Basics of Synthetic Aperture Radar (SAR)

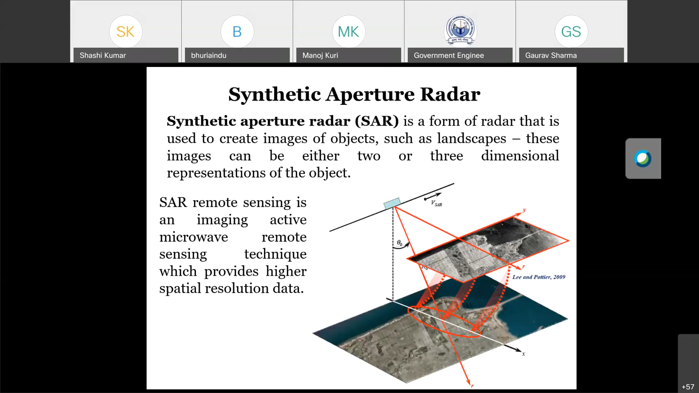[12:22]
But some information of the electromagnetic wave will come back towards the sensor. So the information which will be received by the sensor for the object will be used to generate images. This is a comparison between LIDAR, optical multispectral, and SAR.
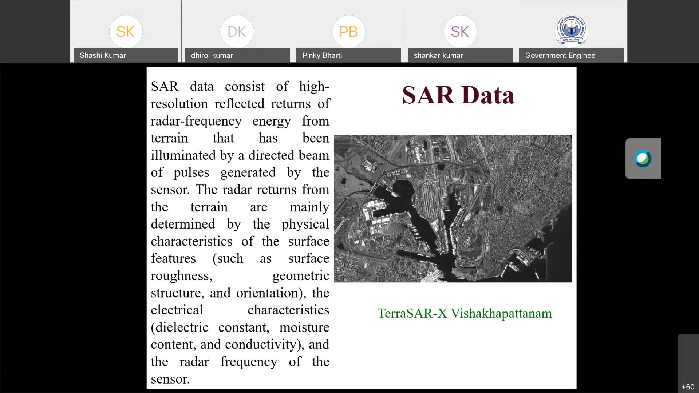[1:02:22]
I think someone has not muted his mic, so there is disturbance. So please mute your mic. So here you can see that in TerraSAR X Visakhapatnam image, one will be able to find the different objects. Now we are going to see some principles, like there is a relationship between wavelength, depression angle, as well as the height of the object.
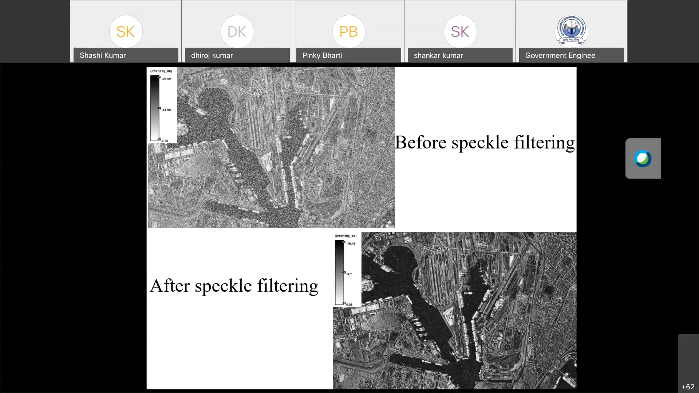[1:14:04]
The water body is completely appearing as dark. So this could be used. Now, we have already seen this slide, and we are going to talk about the distortion. So basically, there are three distortions: foreshortening, layover, and the shadow. So first we are going to talk about the foreshortening.
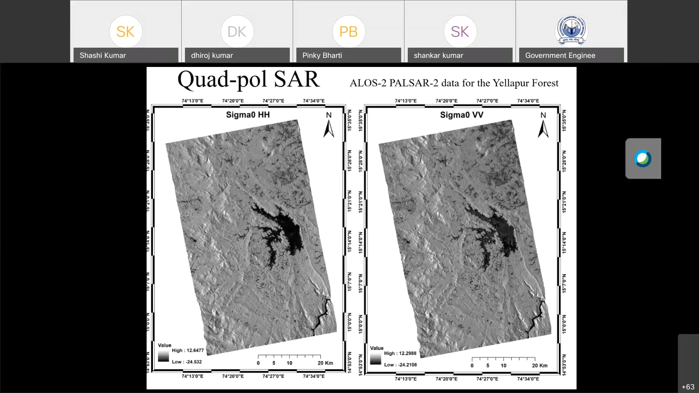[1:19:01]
Why? Because scattering, received scattering is sensitive to the used polarization also. So with the help of a polarimetric combination, different polarimetric combinations, all the four polarimetric combinations, one will be able to generate the color composite of the image.